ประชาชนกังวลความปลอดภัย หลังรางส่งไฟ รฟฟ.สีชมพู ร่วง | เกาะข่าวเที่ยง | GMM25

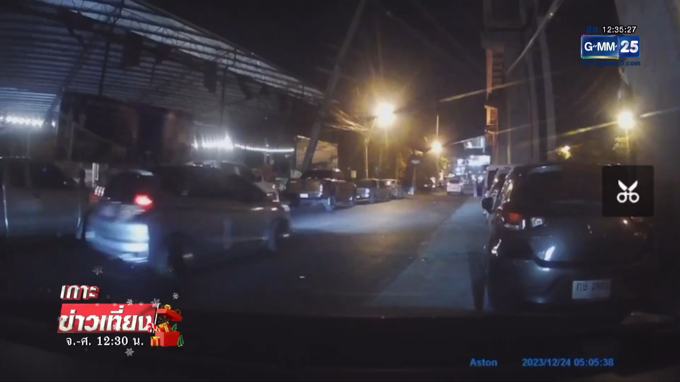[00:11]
เสียหายเวื้องต้นสามคันด้วยกันแต่ว่าแน่นอนมันส่งผลกระทบถึงเส้นทางการสันจรเหมือนกันนะคะตอนนี้ประกาศว่าเจ็ดฐานี Morgan can you please?阑ตะ Ng!และมันมีขอปิดเป็นการชั่วกราวทดสอบความปลอดภายก่อนย้อนไปดูนี่คือบเหตุการ์ที่เกิดขึ้นพ Bohมันย้อยตกลงมาแล้วมันก็ไปสะปากสายฟัยที่อยู่ด้านล่างคนที่อยู่ในรถข้นมีได้นีก่อนเลยค่ะแต่จะมีรถบังคันที่โดนฟ้าเต